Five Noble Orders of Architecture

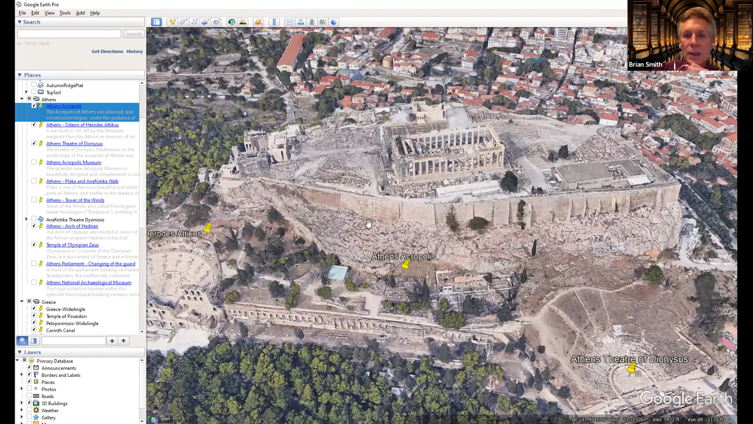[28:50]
this this is carved out of the side of the mountain and then lined with marble um in fact we saw a play here um jesus yeah we were seated about right here where my hand is and it's perfect acoustics uh the play believe it or not uh was in greek which makes sense because we're in greece and they had right above the stage they had a place where you could tell they were going to project um
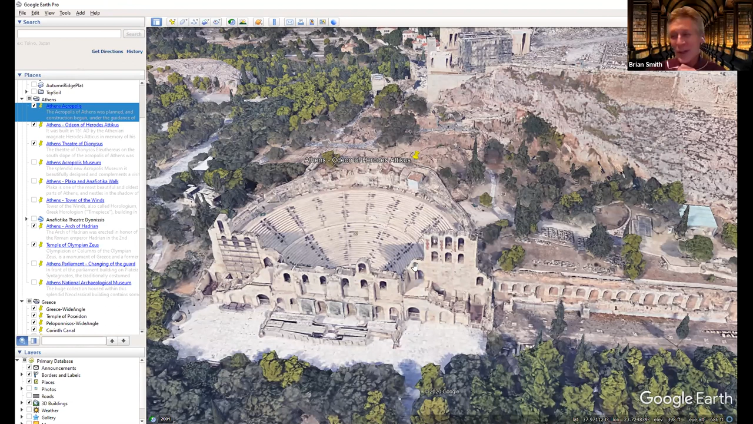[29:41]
we'll just what we'll read the subtitles no problem well the play started in the subtitles were in greek but we stayed for the entire play uh it was it was you know because it plays are a lot more emotion than it is speaking and all that and just the acoustics in this place was just fantastic
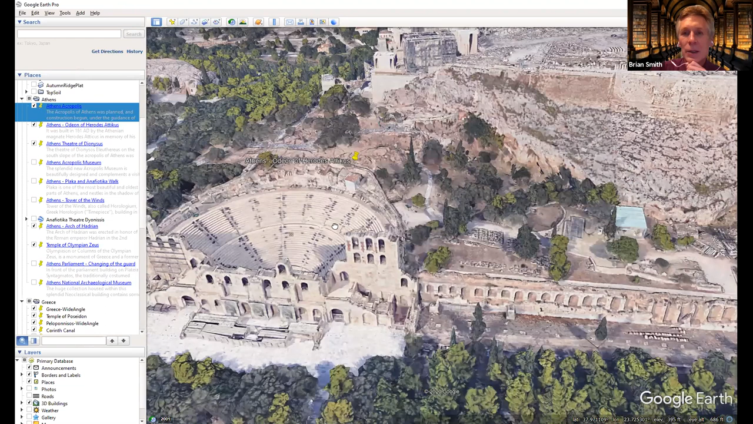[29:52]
so that's where the yeah kind of in relationship of course athens is just this huge place here is the temple of olympian zeus i get about a 15 minute walk straight shot
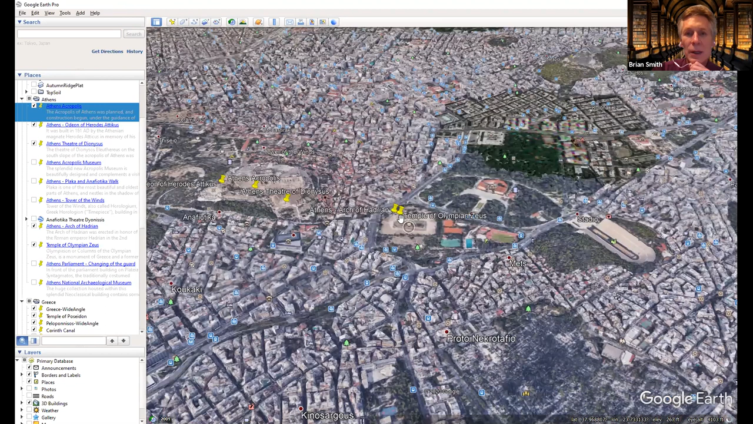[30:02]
and i think this is the uh the capital that fell over like in the 1800s um there's even more you know ruins of
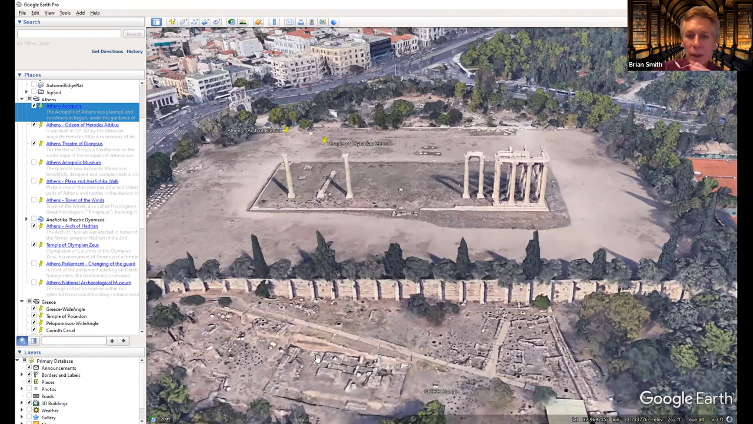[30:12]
the the whole temple you know things that are around there archaeologists are in here they don't let tourists into there and then the hadrian's arch is right there so you can see the
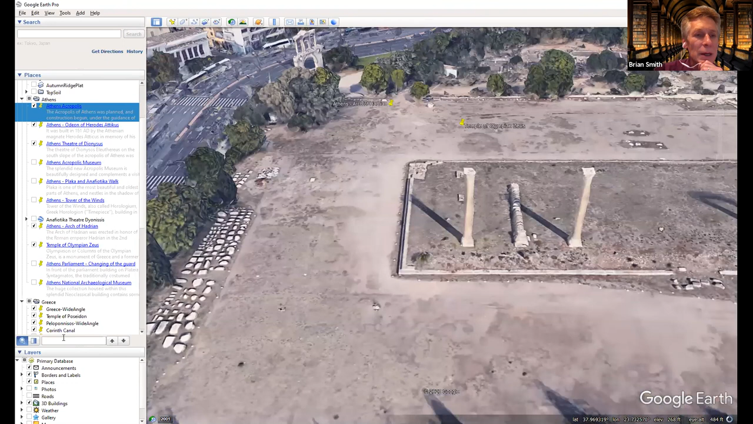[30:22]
uh let's see here uh yeah temple of olympian zeus get a better perspective of that in
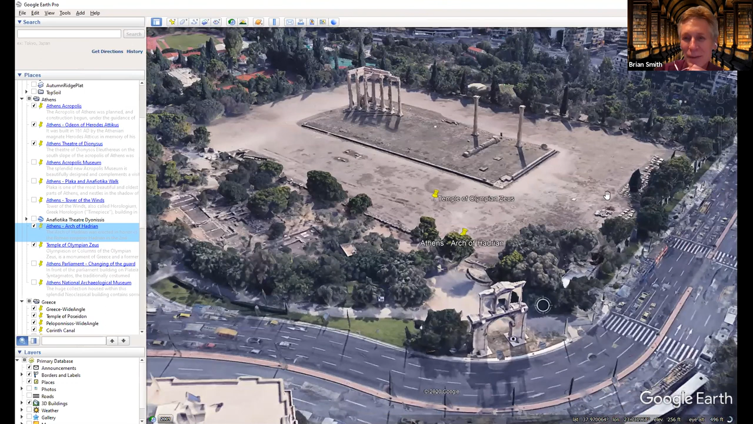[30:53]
you know get anywhere around that because the traffic is crazy and then just even right
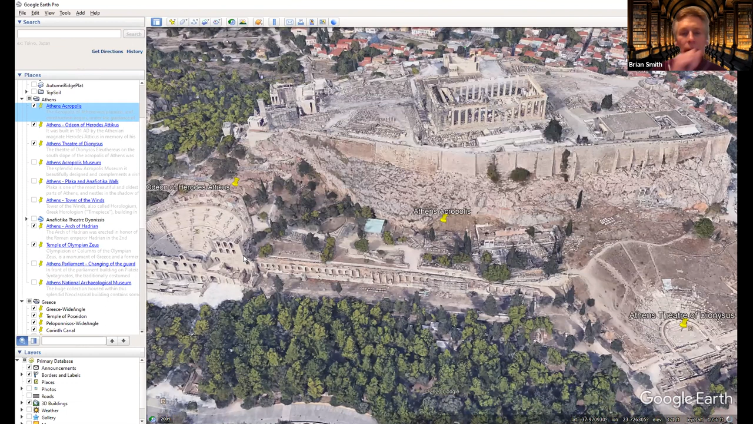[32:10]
which is down to the southeast excuse me so athens is off in the distance this is a good